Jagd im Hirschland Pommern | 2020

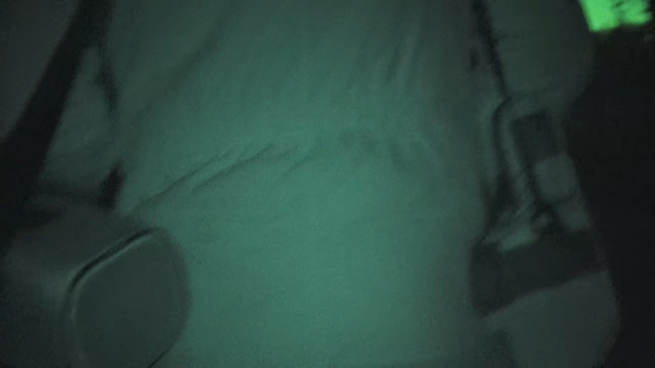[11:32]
Also am nächsten Morgen wieder zu der Wiese, wo wir die Hirsche gesehen haben, das große Karwildrudel.
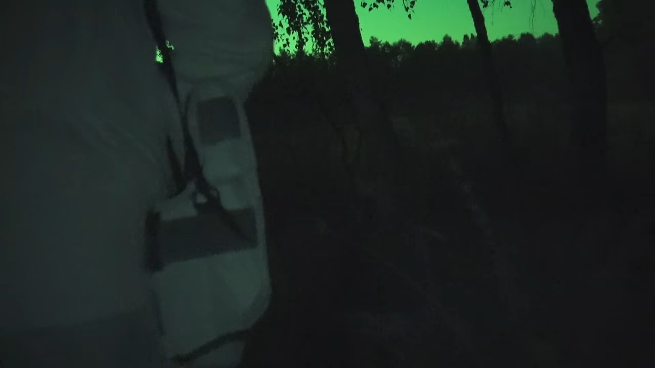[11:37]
Sie sind heute viel dichter, als wir den Pirschweg zur Kanzel laufen. Und ich halte die Luft an und halte es nicht für möglich, dass wir
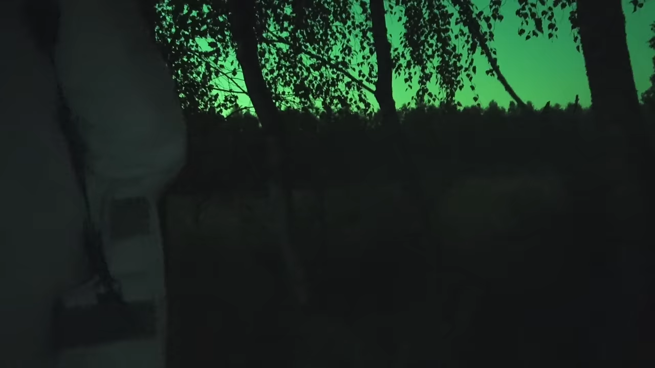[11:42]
unbemerkt bleiben, weil das Karwild so dicht steht.
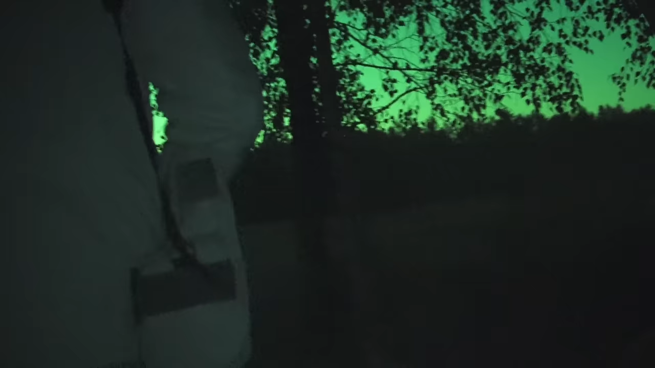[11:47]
Und trotzdem gelingt es uns, leise auf die Kanzel zu gehen, ohne dass das Karwild und der Hirsch uns mitbekommen.